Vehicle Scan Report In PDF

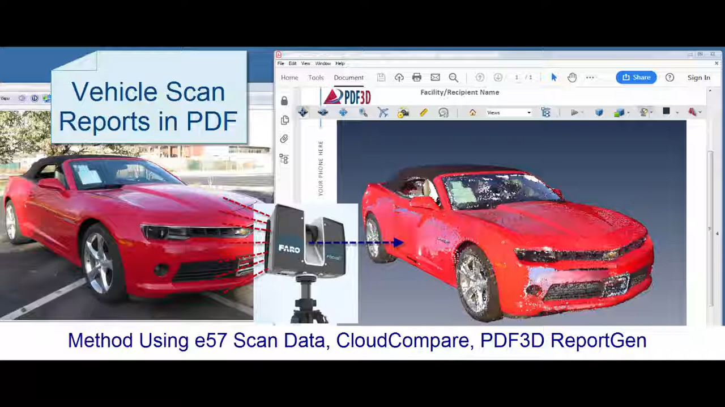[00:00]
By using industry standard 3D laser scanners mounted on a tripod,
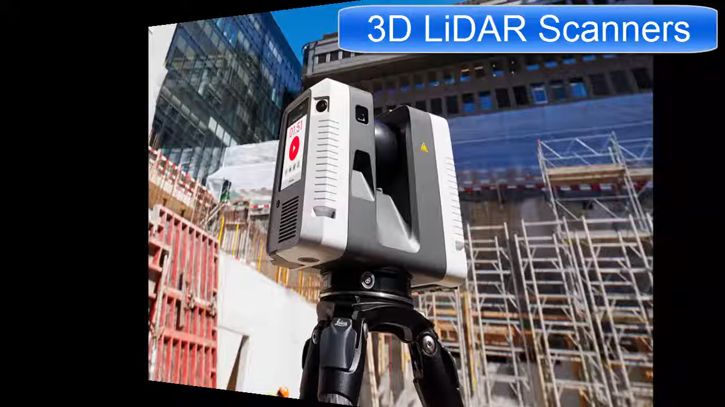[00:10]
vehicle inspection reports can capture a 3D view of the whole vehicle.
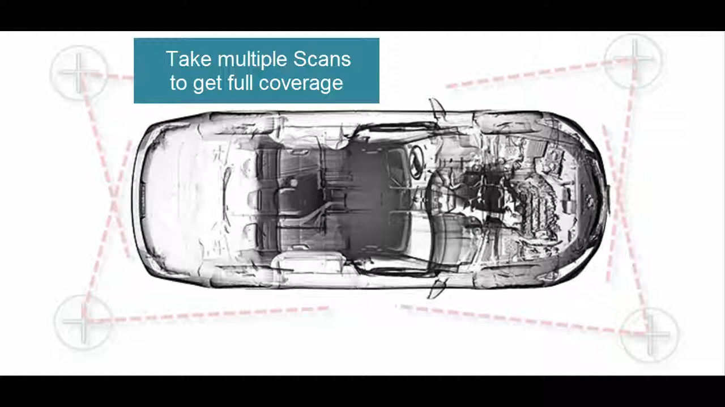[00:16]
Multiple scans from strategic points all around the vehicle allow for a complete picture. Once the cloud has been captured, we put this into Cloud Compare, load all the individual scans,
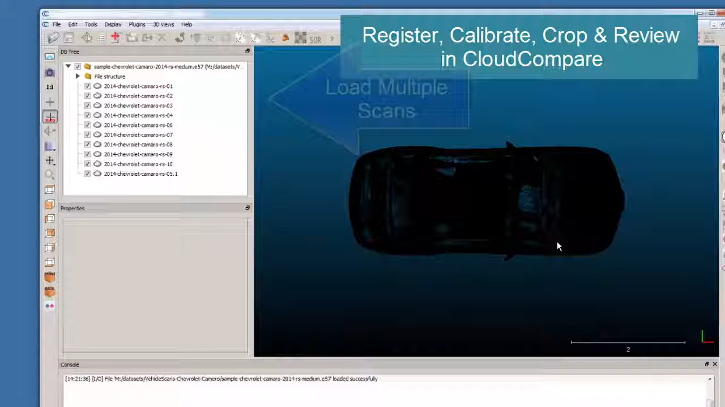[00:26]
calibrate and align them, and then change for visualization the mode into red,
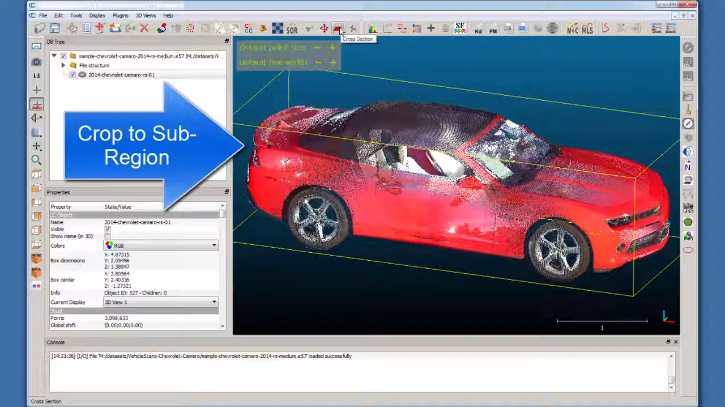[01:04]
Then enabling a crop region, we can pull down to a subset, a particular area of interest, and something that would give us a smaller data set for processing further on.
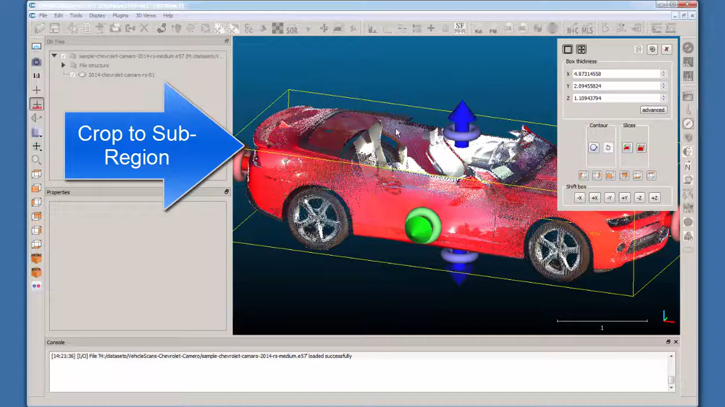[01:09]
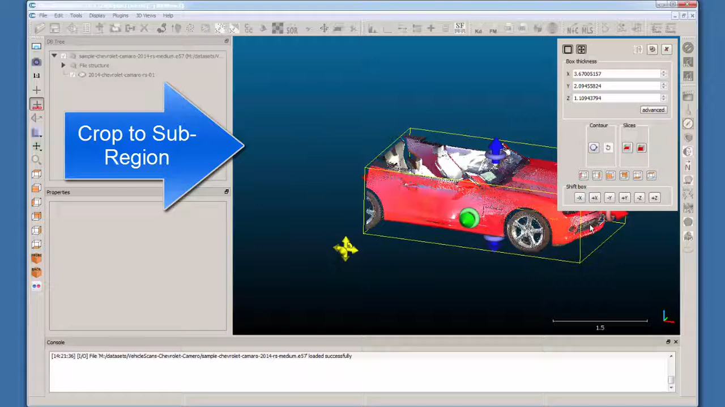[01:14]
In this case, we'll manipulate the crop box to just pull out one of the store panels.
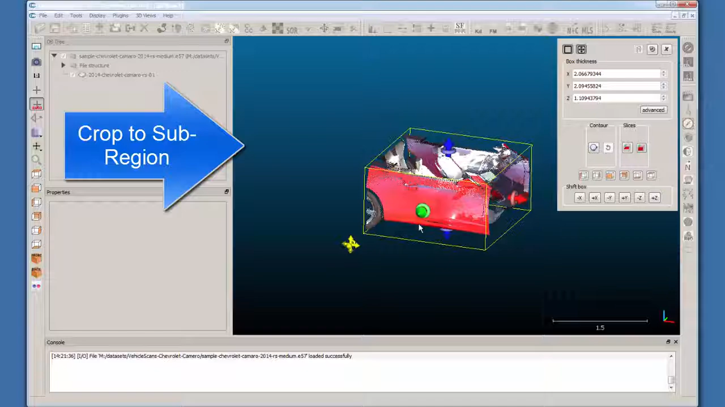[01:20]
In this case, we'll take the other side of the car and squeeze that in, so we're left with only a small subset of the data.
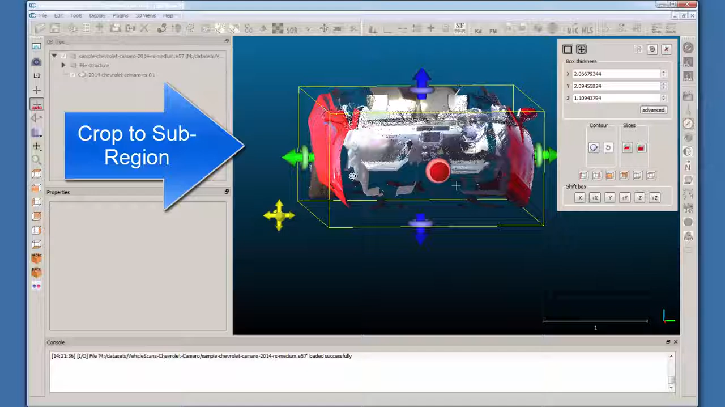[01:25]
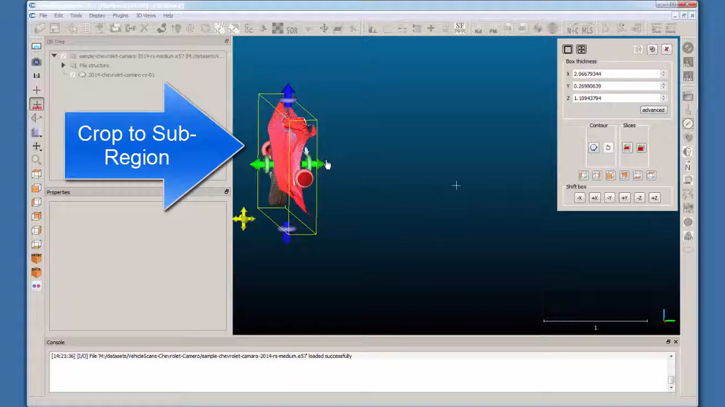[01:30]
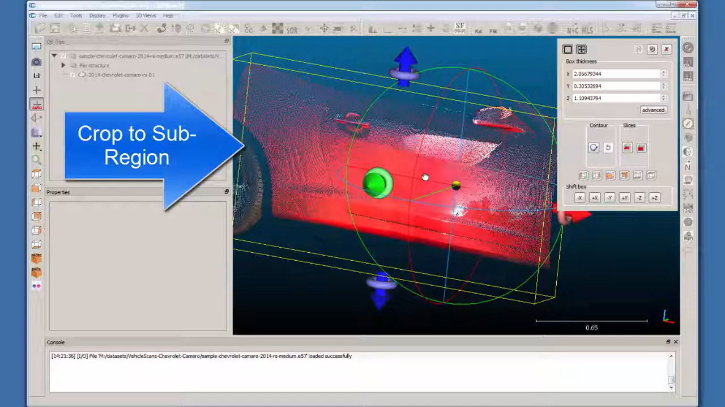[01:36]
Once that region's been selected, we can save that and export it to an external file.